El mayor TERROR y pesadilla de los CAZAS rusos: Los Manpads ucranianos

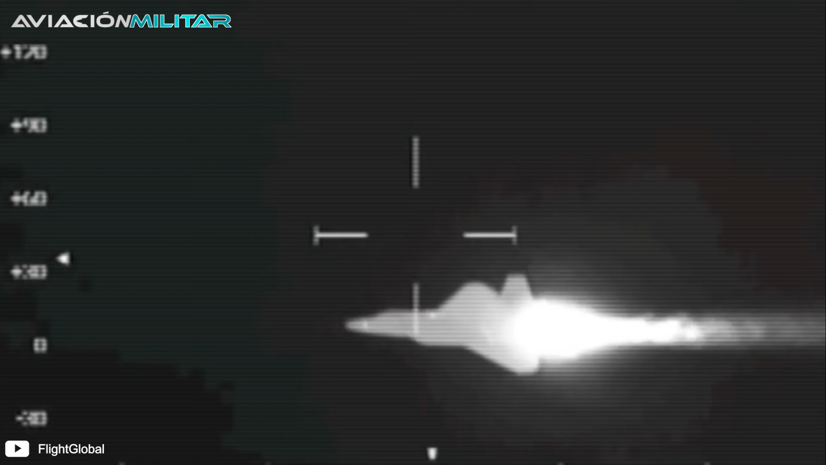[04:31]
El sistema de puntería proyecta dos rayos láser indetectables sobre la nave enemiga. Automáticamente se calcula la posición de la nave hasta el punto del impacto.
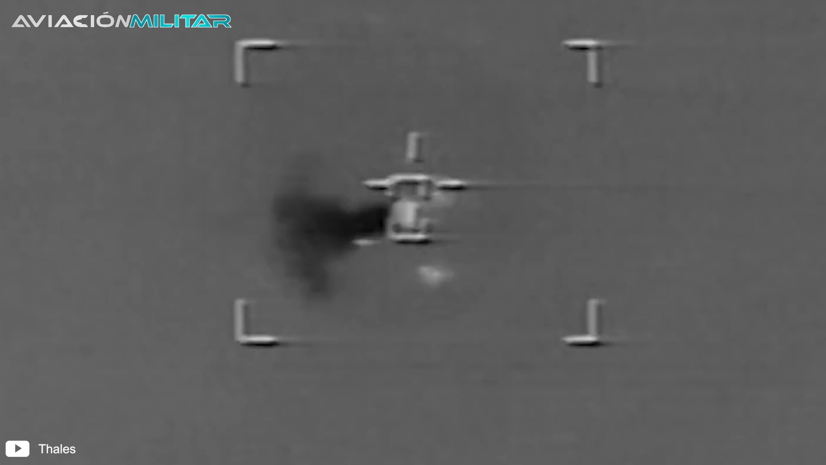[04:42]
El misil es disparado con asombrosa precisión y no se ve afectado por contramedidas tradicionales.